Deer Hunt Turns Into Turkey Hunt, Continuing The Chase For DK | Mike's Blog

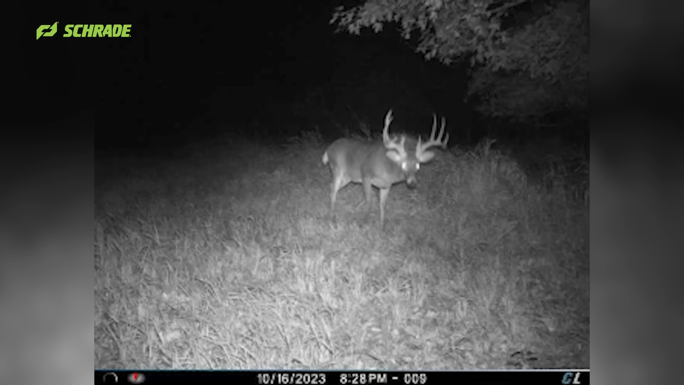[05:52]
Last time he was on this plot in daylight was last Wednesday, so 5 days ago. He was actually here.